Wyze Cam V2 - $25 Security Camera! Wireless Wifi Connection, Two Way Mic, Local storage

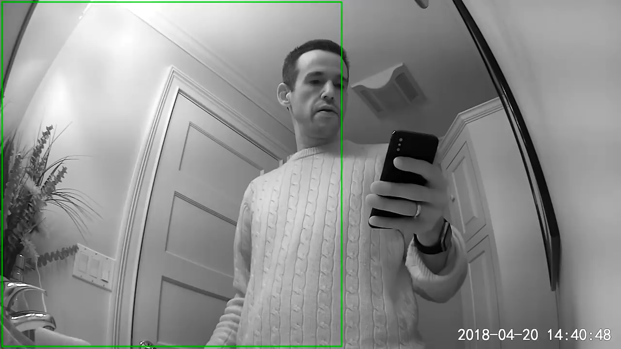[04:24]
The night vision also works very well on it too so that was a good thing but I wasn't impressed with its audio capabilities. Have a listen. I am testing audio, testing audio on the little camera here.